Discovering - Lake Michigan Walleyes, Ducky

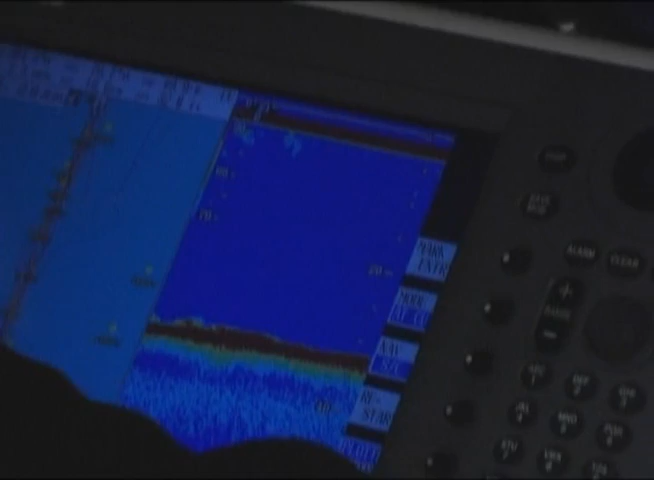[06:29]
We're fishing 30, 25 feet, surrounded by deep water.
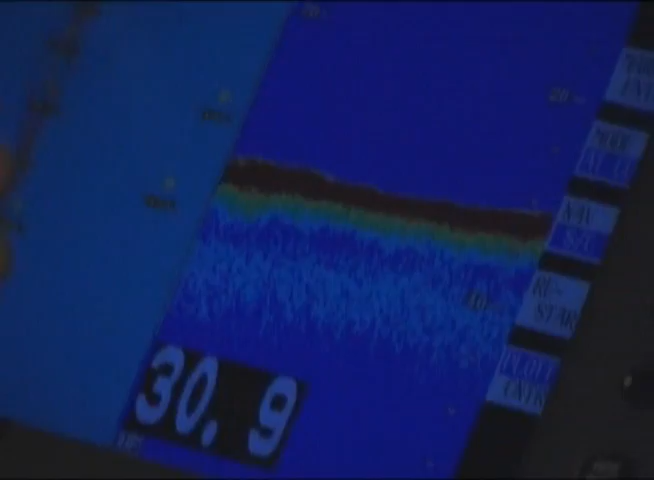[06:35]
It's a rock pile, a spine. It's about 3/4 of a mile long.